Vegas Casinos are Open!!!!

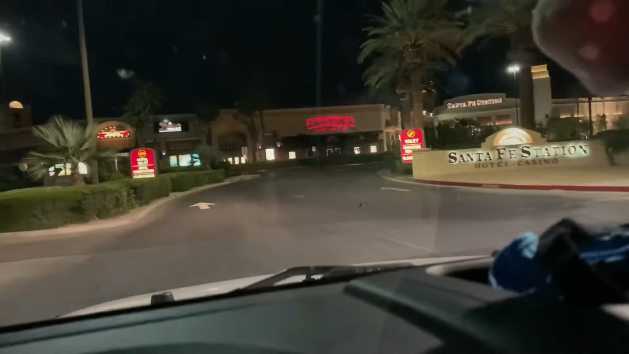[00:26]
Check this out. Don't mind me. I'm just, you know, driving while recording. You see how many people are standing outside the casino.